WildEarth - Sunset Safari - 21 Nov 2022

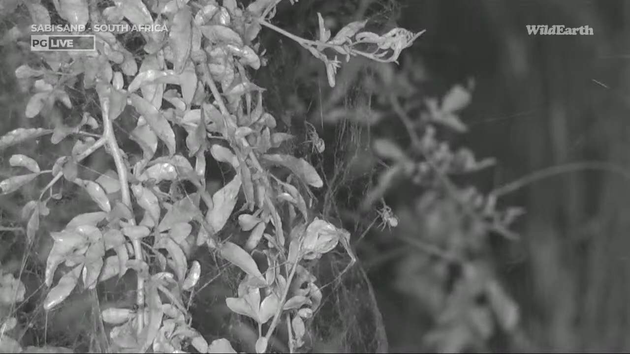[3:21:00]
Spiders, scorpions, ticks, they all move the same way. And they look kind of creepy crawly, don't they? Now, you're very lucky that you missed it as we got here, because that really would have freaked, I think, a lot of people out. As we got here, that entire web on the right was just spiders. There must have been 50. And as we stopped the vehicle, they all just started going back towards the nest. And now there's just a few sticking out. These are community web spiders, or community nest spiders.
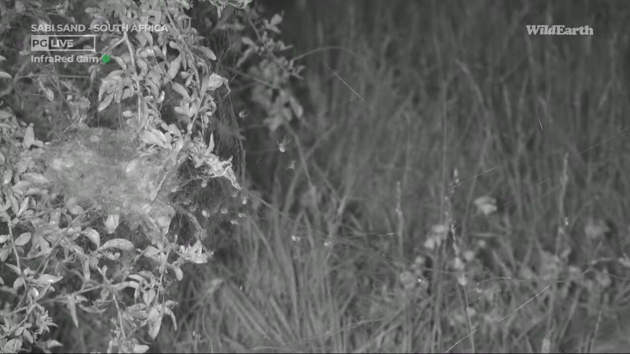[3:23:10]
Their immediate defense, if you walked up to that web, would be to go back into the nest where it's safest. But it is just so fascinating seeing them all coming out in a group like this. One of the only teamwork spiders that we have in this part of the world. Emerald, exactly that. It is incredible to see social spiders.
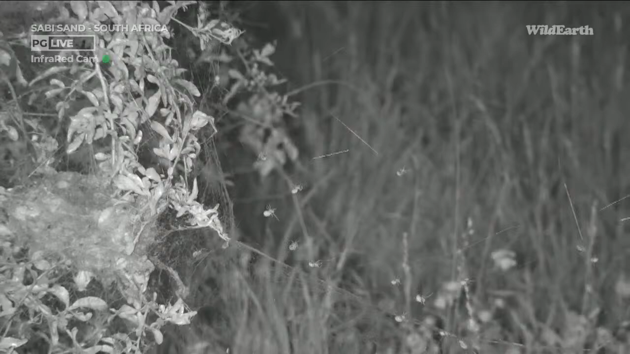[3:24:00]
If it has to be big enough to feed so many spiders, then it has to be done very well. Oh, there's more at the top now. My goodness, this is awesome. Oh, and you can see the silk glinting.
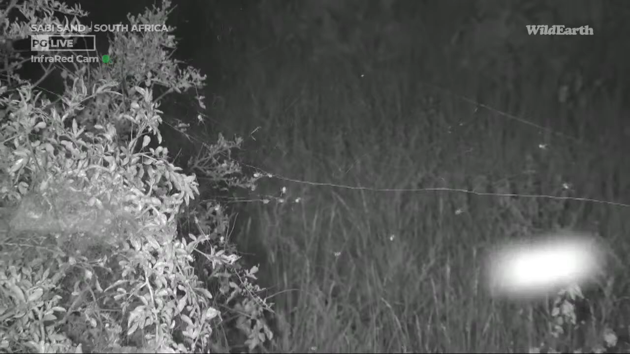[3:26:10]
But that even would be a really, really big one. I'd say on average, maybe about 1.5 centimeters.
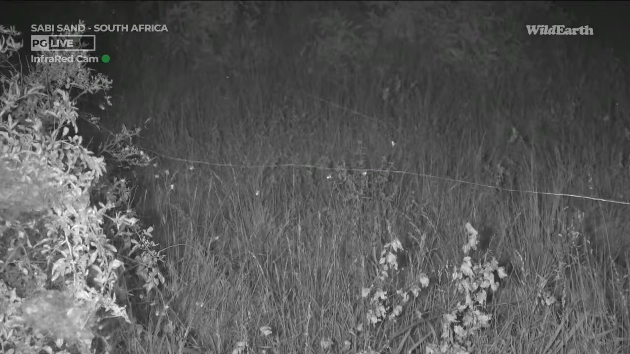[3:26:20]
So really not that big. If you think about that in relation to the size of a coin, most of them are, I suppose,
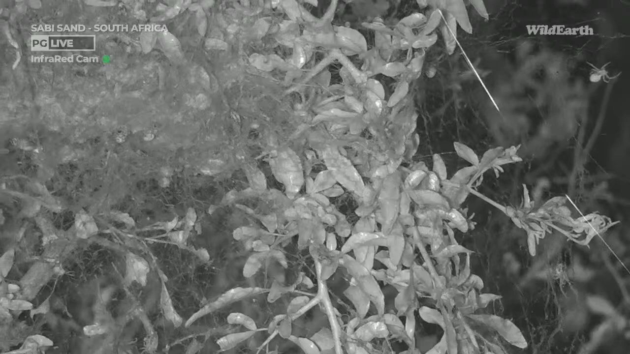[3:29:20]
Wow, look at them all coming out of that nest. You can see the denseness of that nest there. I mean, it's mind-blowing. Oh, there are some big ones coming out there. Those are probably females. The females are bigger than the males.
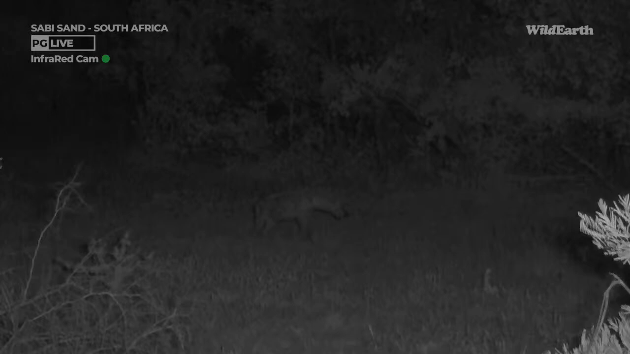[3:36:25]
Kevin, I'm hoping for you as well that get some action that side. I have got a spotted hyena busy chewing on something on Impala Plains. I'm not too sure what it's busy chewing on, but it's definitely digging into something that's lying there. As you can see, we are in infrared, so we do not have any spotlights or any artificial lights. We just use the infrared on the camera, so it's pitch dark now, and that's what we see with infrared light, which is fantastic.
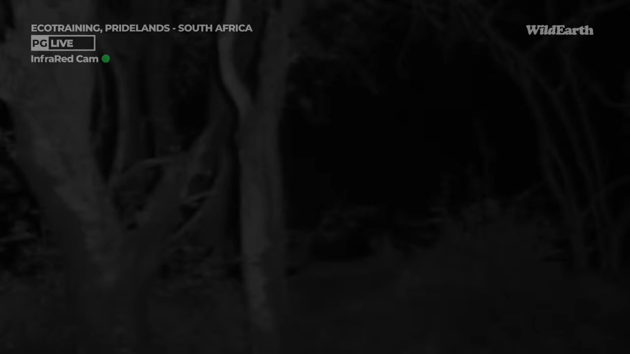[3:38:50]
And so it might be a bit far for our IR light. It looks very relaxed. I actually want to try and get closer, purely because
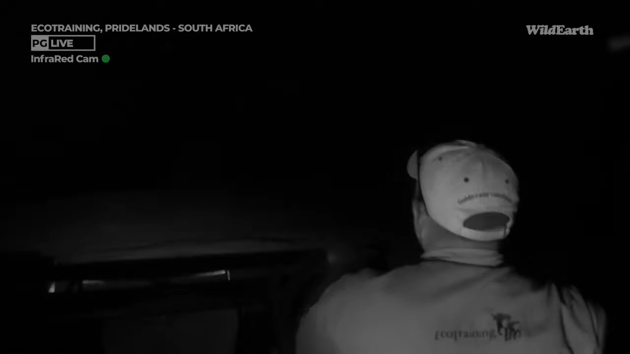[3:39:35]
So I don't wanna go directly to it, I'm gonna take an arc. Might actually be able to get a better view of it. Just careful not to drive into the dam. That's not gonna work, eh? Okay. Let's see if it's still there.
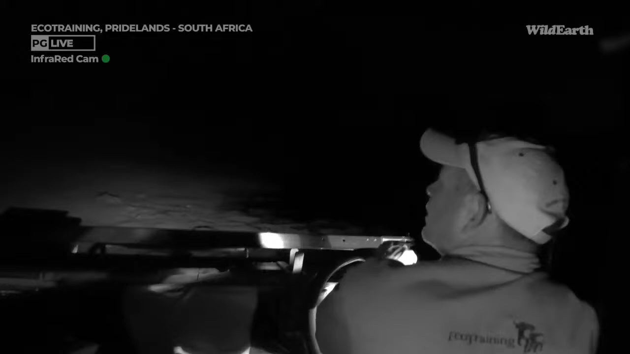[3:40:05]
Yeah, it's right here. Yeah. Okay.
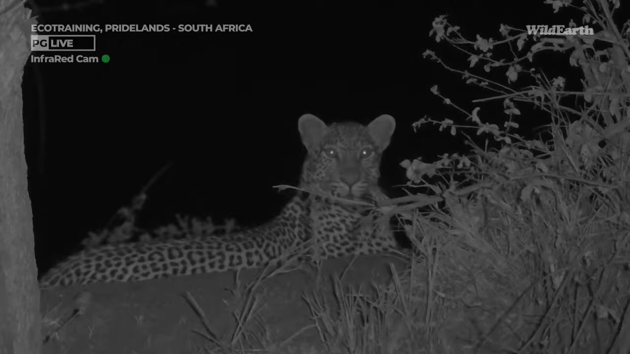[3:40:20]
Right here. Right, that's a beautiful visual, eh? How is that? I cannot tell you who it is because I cannot even see the leopard. So we do not have a monitor at the moment. So I'm purely going on what Odie's got. I just pointed out the leopard for him and he's doing.
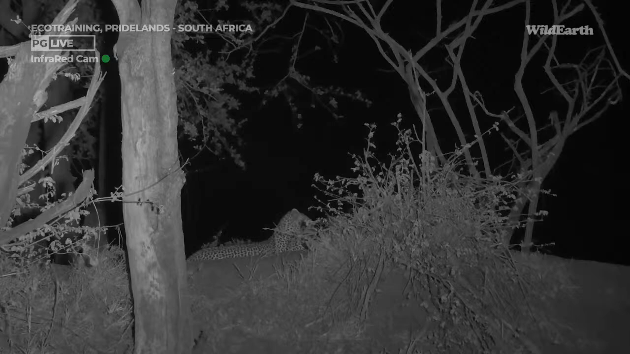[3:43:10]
So that's a very good vantage point to sit and wait. Not only for creatures to hunt, but also for danger in the form of lions or a hyena.
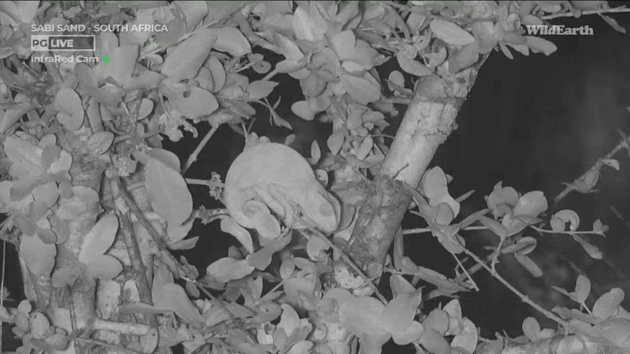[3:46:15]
I may not have found the leopard, I may not have found the lions, but I found a chameleon and spiders. I'm happy. We've once again come full circle. We're very close to Galagopan, and this massive flap-necked chameleon is just hanging out right in the middle of a little bush very close to the ground. But this is one of the biggest ones I've seen, in contrast to the other ones we've found so far that have been fairly small.
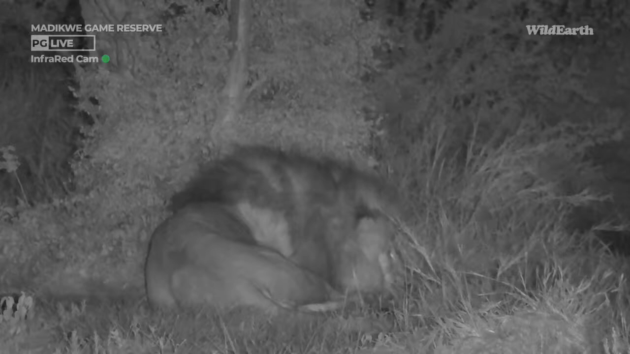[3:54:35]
We are nearing the end of your sunset safari on this Monday afternoon / evening now. The lionesses here in Madikwe has actually stood up and moved a bit off.
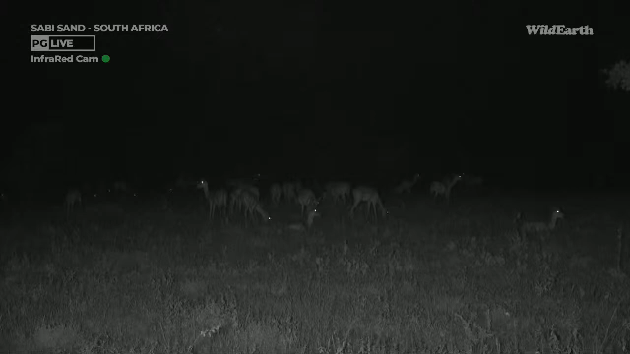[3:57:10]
I think pretty much everything would be very grateful that lions don't climb trees all the time and stay up there like leopards do, because they'd be much harder to spot. But these impalas are the same ones that I was looking at earlier that, along with the kudus, showed me that there was a leopard or something around. But I did not have the luck today finding those big predators. That's absolutely fine though.